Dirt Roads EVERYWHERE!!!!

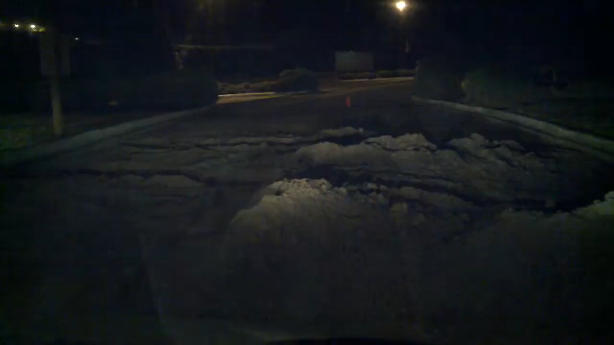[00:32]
damn it man there's all of a sudden we're driving we're driving and there's there's dirt roads everywhere I will get back to you on this